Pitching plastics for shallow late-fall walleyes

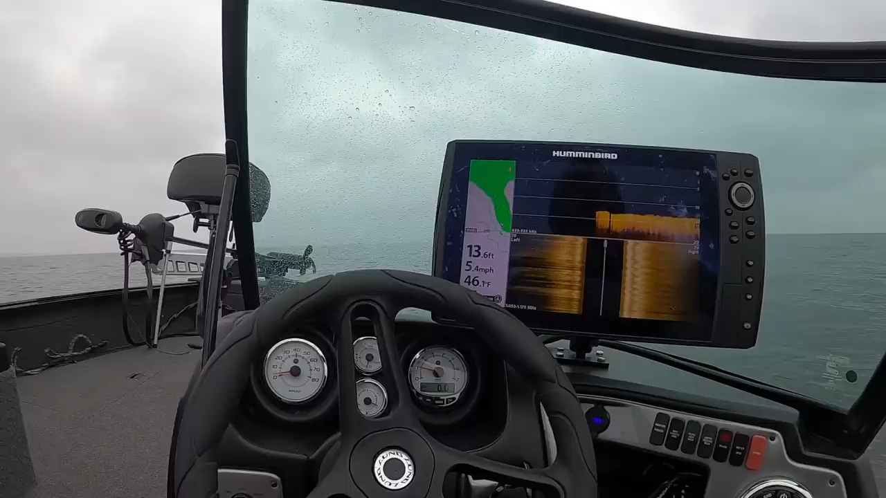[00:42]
First type of thing I'm going to check here looks like water temps are mid 40s actually it's just warmer than I thought is uh shallow transitions sand to rock you can see right here it's a little finger that points out into deeper water
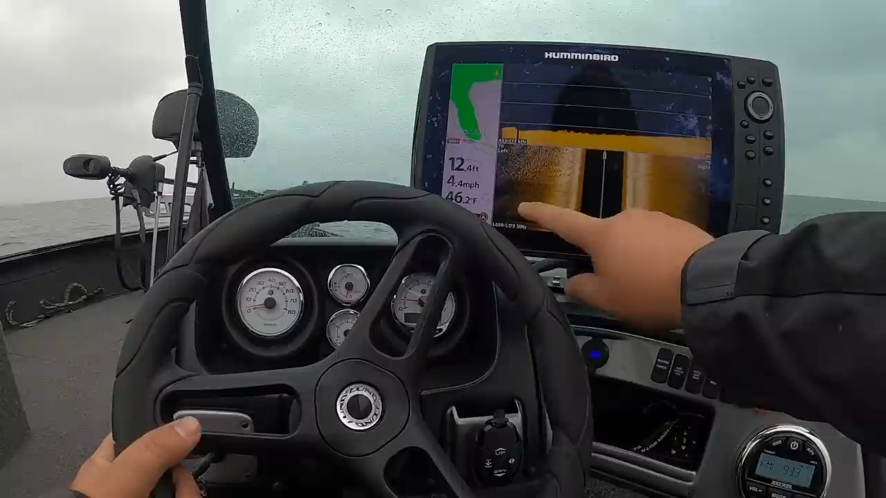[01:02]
On screen: depth 12.4 ft, water 46.2°F, speed 4.4 mph
it's bare it's kind of a sandy bottom and then all of a sudden you get that rock line and I'm going to do a little s-ing back
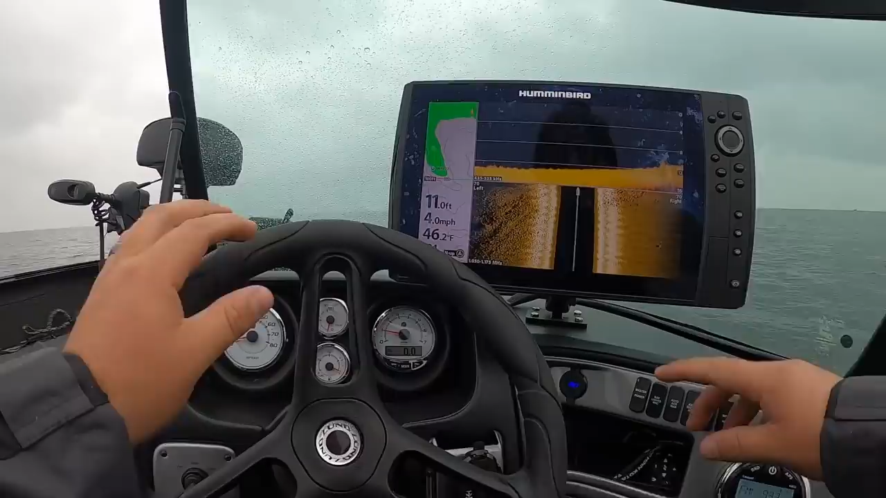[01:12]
On screen: speed 4.0 mph
and forth near this transition line because especially late fall and I mean like if you're coming out early ice fishing if you can find these transition lines that's where fish are and it's way easier to find now with side imaging than it is to try to find by drilling 200 holes and using underwater cameras so
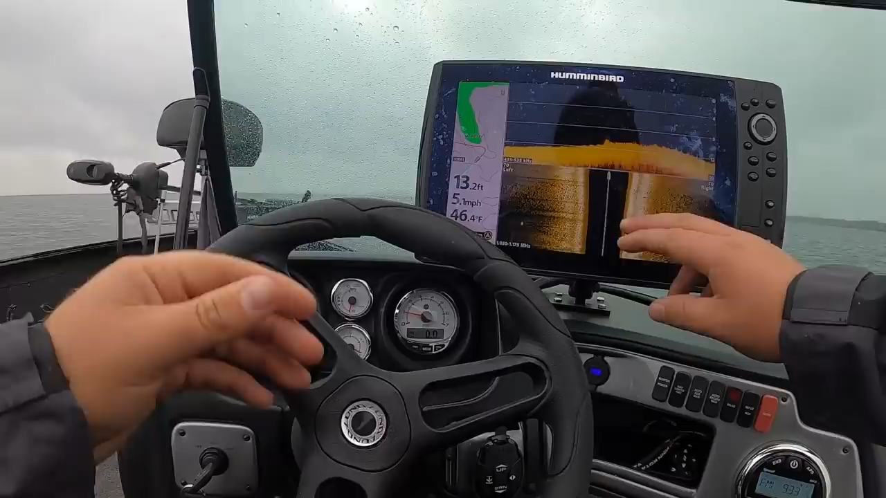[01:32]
On screen: depth 13.2 ft, water 46.4°F, speed 5.1 mph
here's that line again ideally what we would see is fish right on the edge of it I mean there's one right there on DI right where the rock stopped I've
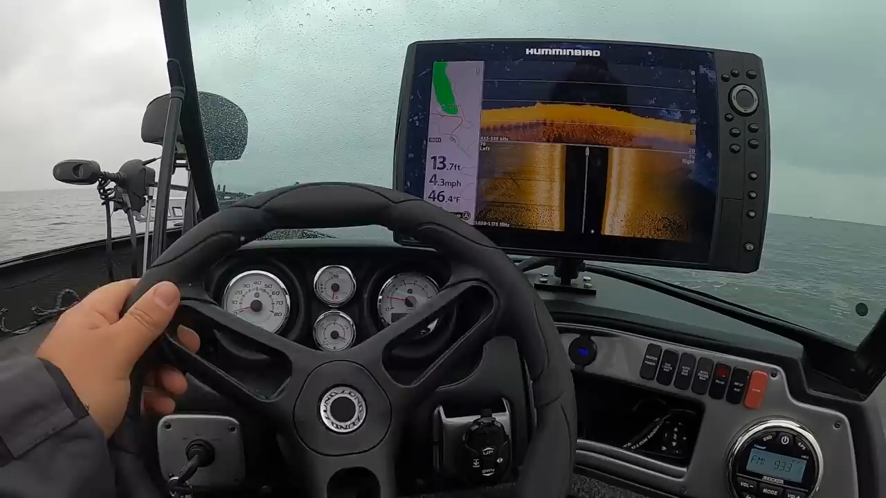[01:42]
On screen: depth 13.7 ft, water 46.4°F, speed 4.3 mph
seen a couple off the edge on side imaging definitely not loaded but it might be enough to fish take a couple swipes here
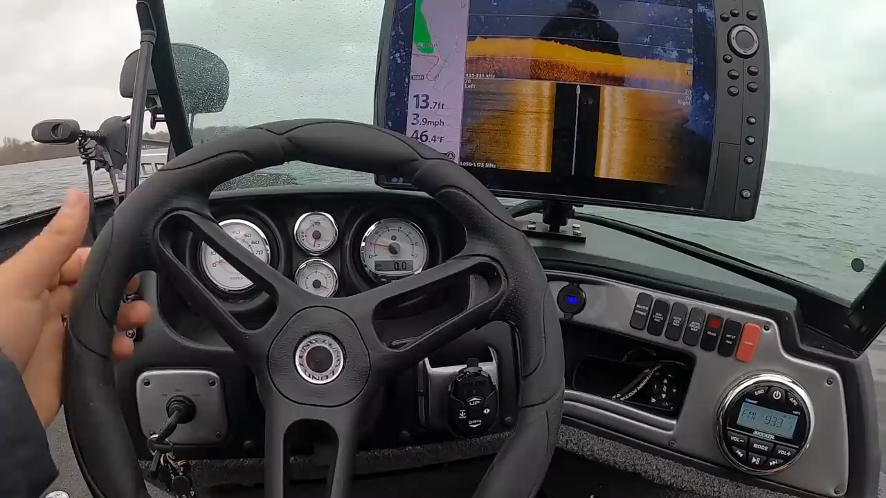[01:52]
On screen: depth 13.7 ft, water 46.4°F, speed 3.9 mph
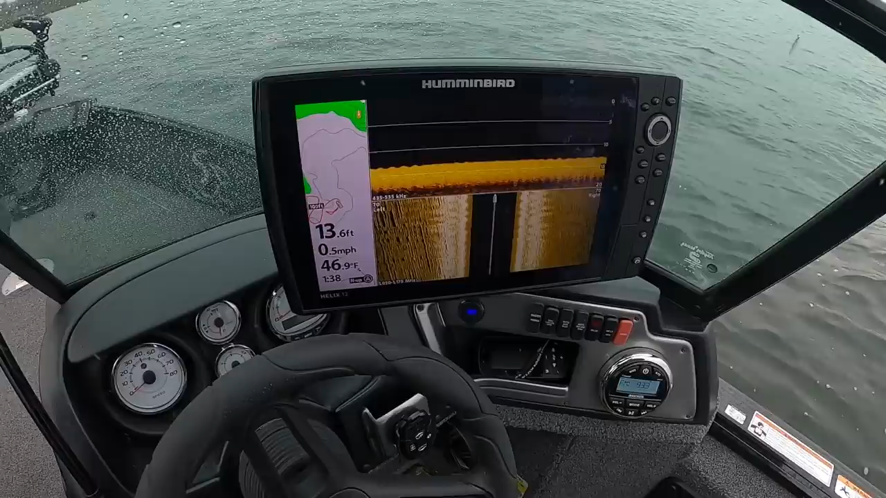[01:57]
On screen: depth 13.6 ft, water 46.9°F, speed 0.5 mph
okay I'll start easing with the trolling motor but you can see rock out to my left sand out to my right we're gonna
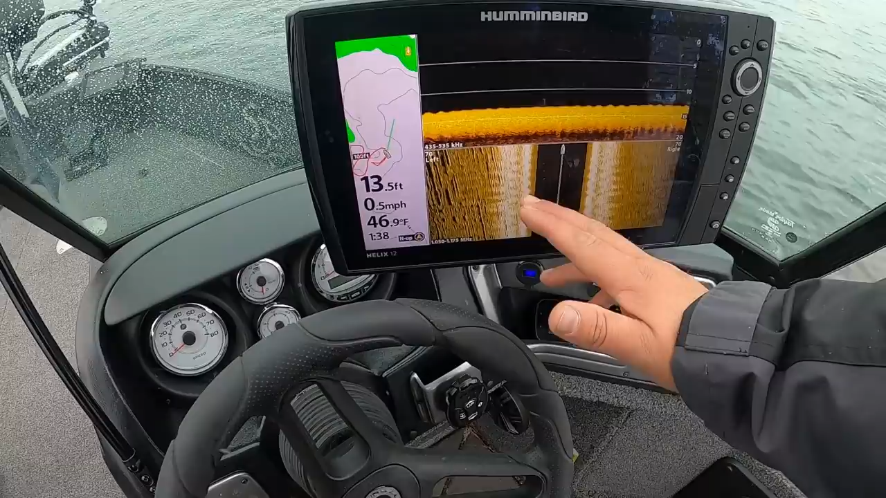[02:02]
On screen: depth 13.5 ft, water 46.9°F, speed 0.5 mph
ride that line that transition and cast diagonal up and bring it
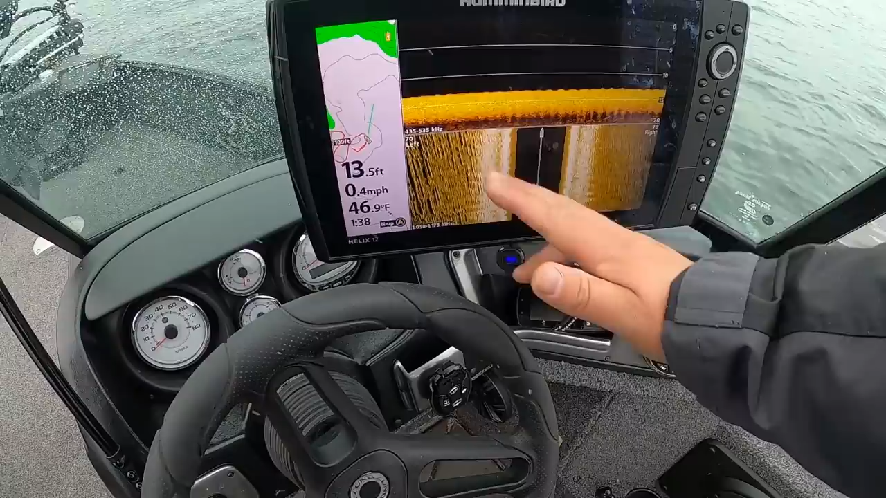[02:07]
On screen: depth 13.5 ft, water 46.9°F, speed 0.4 mph
across and that's where those fish should be riding
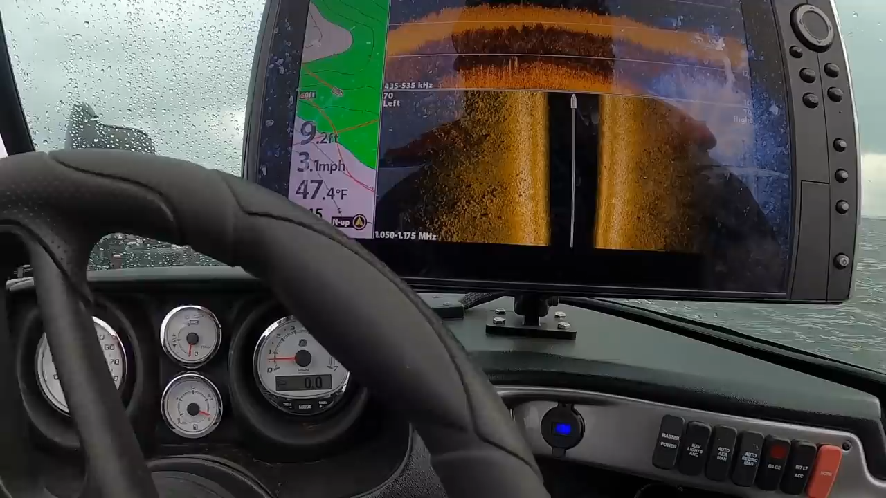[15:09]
On screen: depth 9.2 ft, water 47.4°F, speed 3.1 mph
they like to spawn towards the end of november and they'll push right up on that shallow rock
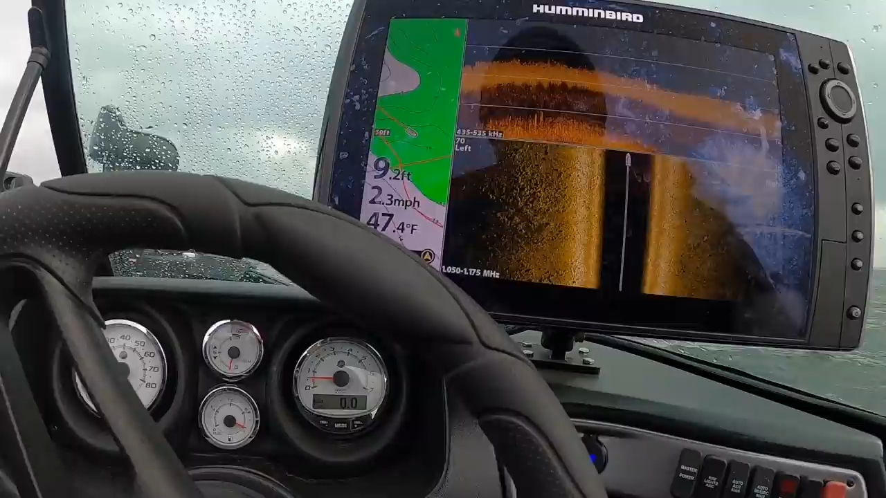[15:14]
On screen: depth 9.2 ft, water 47.4°F, speed 2.3 mph
and you'll see some really big walleyes come chasing them but after catching those first couple and getting them to go up on top of that last finger now
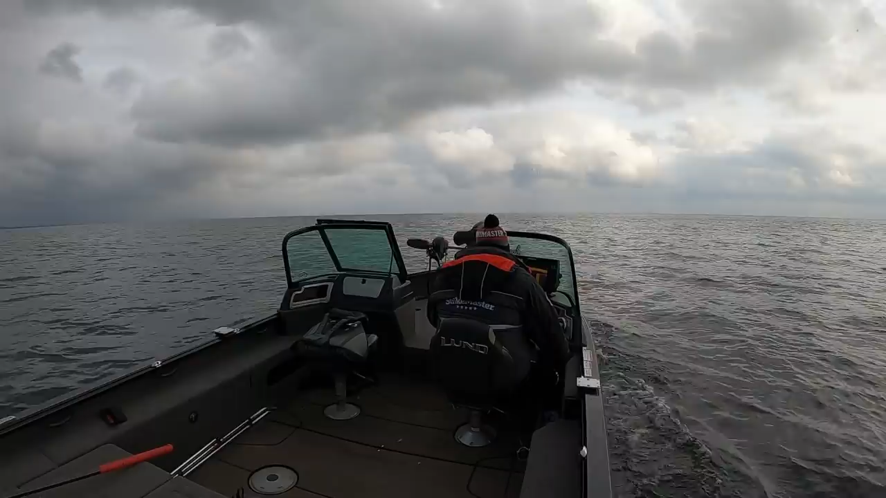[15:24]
i'm going to start to duplicate so i just hop to the next little point over and you can still see
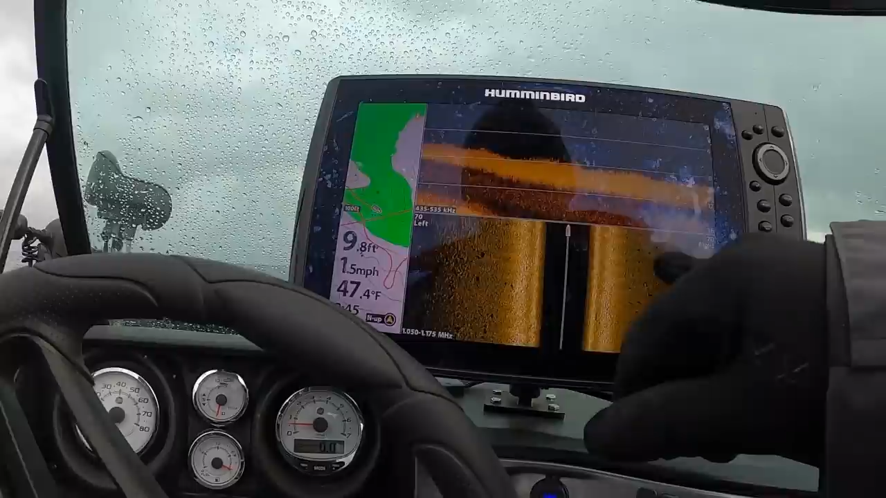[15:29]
On screen: depth 9.8 ft, water 47.4°F, speed 1.5 mph
there's fish off to the right hand side kind of off of the rock more cruising
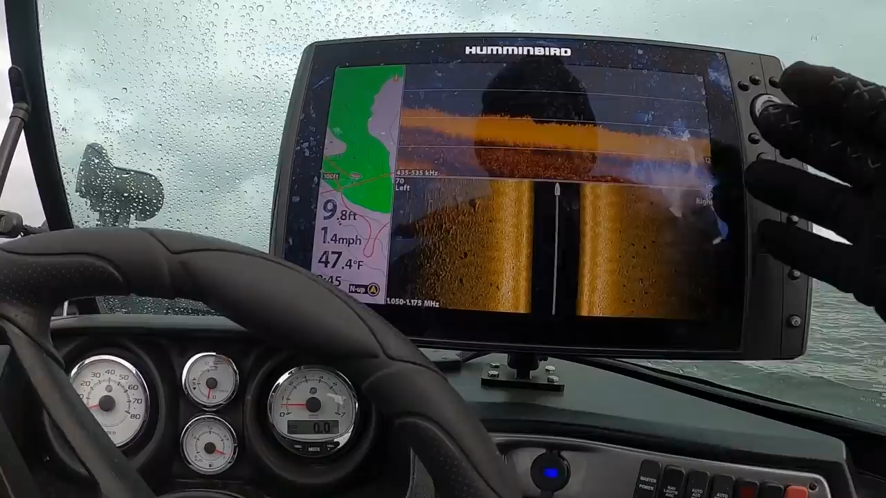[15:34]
On screen: depth 9.8 ft, water 47.4°F, speed 1.4 mph
they're all over there but i don't know why i can't get them to go so what i'm going to do is i'm going to duplicate
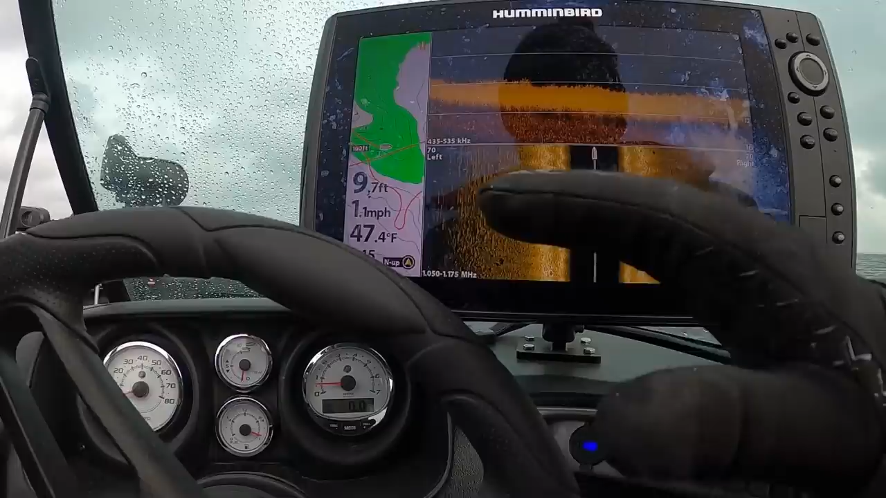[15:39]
On screen: depth 9.7 ft, water 47.4°F, speed 1.1 mph
what i did in the last spot slide up on top of this little rocky finger and